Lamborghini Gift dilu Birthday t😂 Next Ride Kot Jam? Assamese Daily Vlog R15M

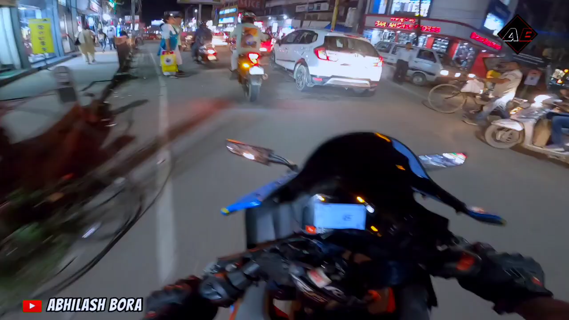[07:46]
আৰু এইফালে চাওক ভিৰ চাওক, আজিকালি কিমান ট্ৰেফিক জাম হৈ যাওক। এই ৰখালে ৰখালে নাই,